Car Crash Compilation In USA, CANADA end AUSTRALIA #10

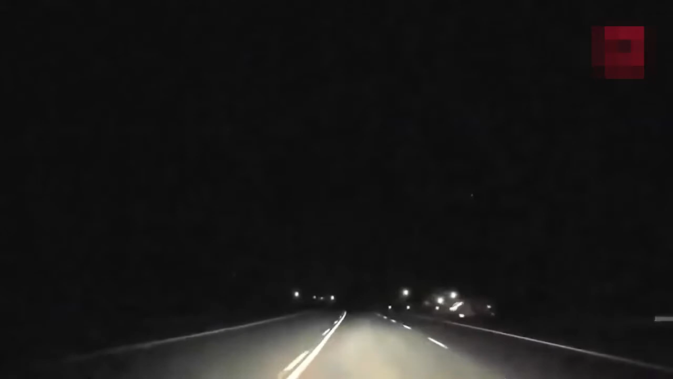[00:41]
That was a bad wreck. Oh, it's on fire! It's on fire! Oh, Lord, oh my God! Help us, Jesus! Get us, get out.